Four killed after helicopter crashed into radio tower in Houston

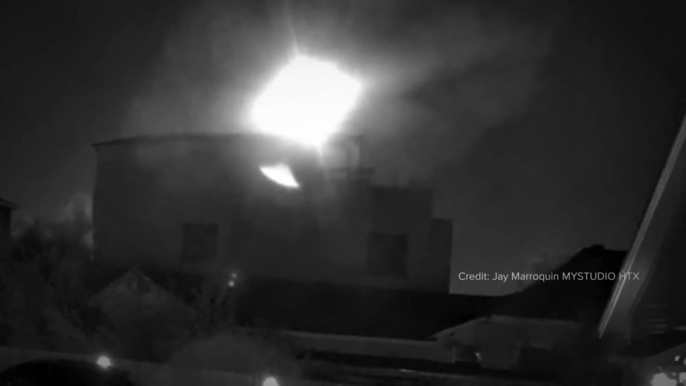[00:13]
It came falling down, followed quickly by the wrecked tower.